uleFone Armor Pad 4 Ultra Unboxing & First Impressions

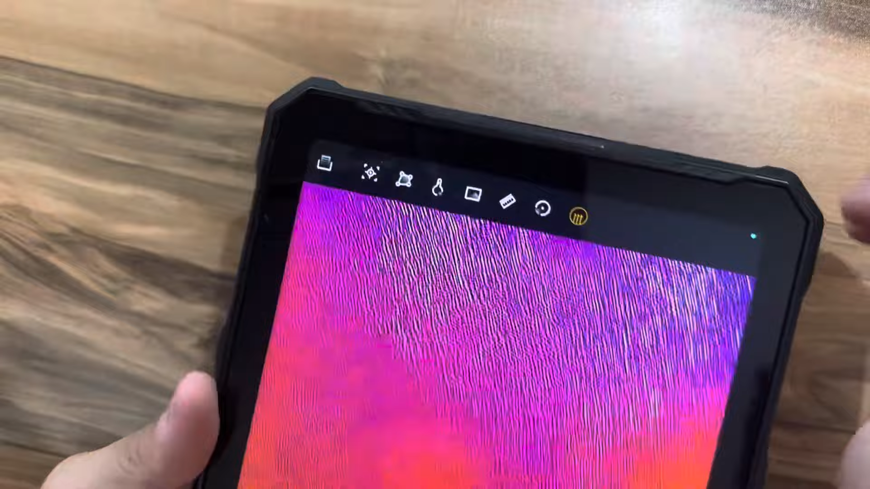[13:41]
We can also play with the settings here on the top.
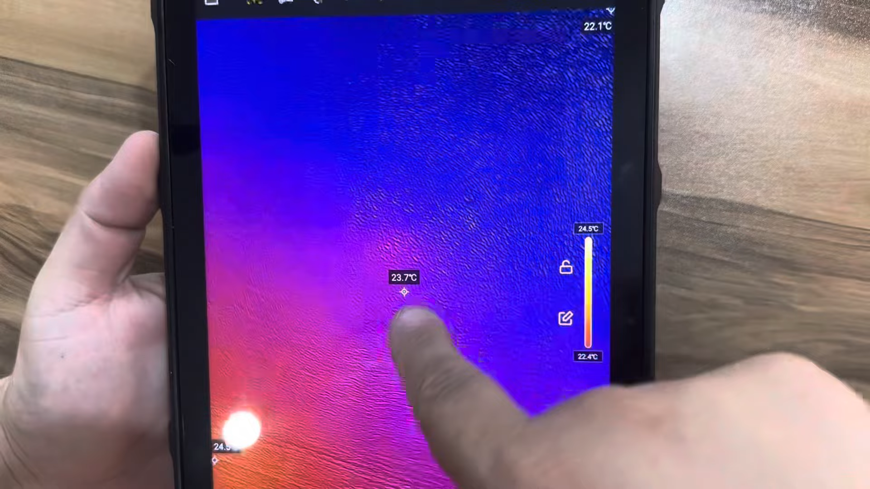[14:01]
On screen: spot 23.7°C, scale top 24.5°C, scale bottom 22.4°C
This one shows the temperature here in the center of the screen.
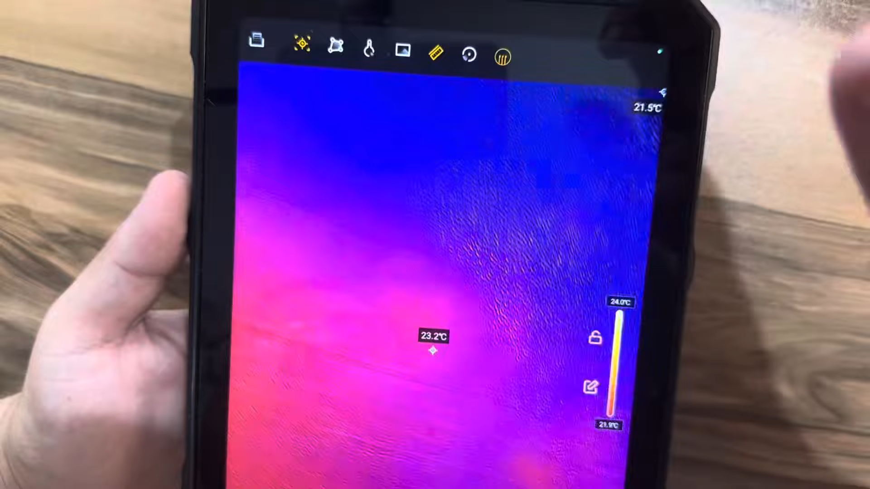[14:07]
On screen: spot 23.2°C, scale top 24.0°C
Here on the left, we have the menu, more settings meaning.